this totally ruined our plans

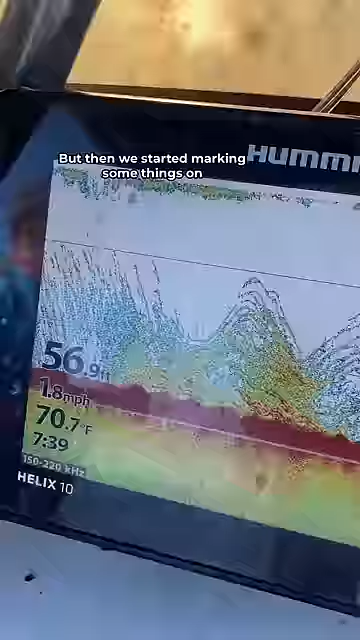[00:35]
On screen: depth 56.9 ft, water 70.7°F, speed 1.8 mph
But then we started marking some things on the screen that were very concerning and our suspicions were confirmed.